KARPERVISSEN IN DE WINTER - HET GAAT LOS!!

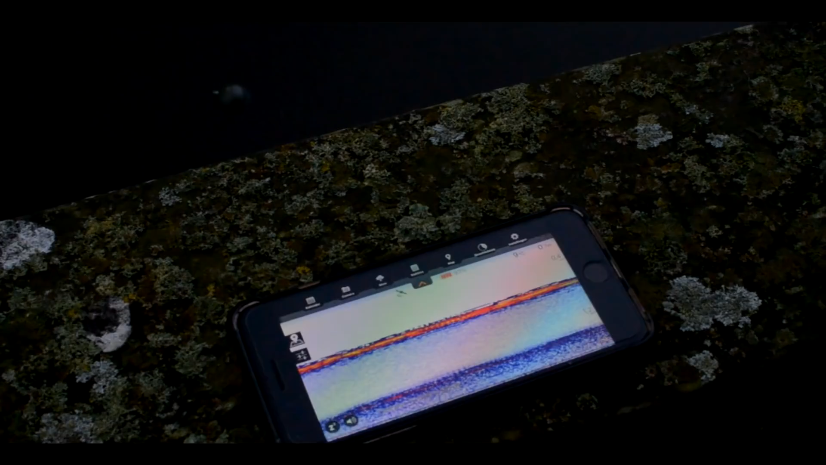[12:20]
Oké, goedenavond. Ik ben met behulp van de Deeper Pro Chirp stekken aan het zoeken op het parkwater hier in de buurt.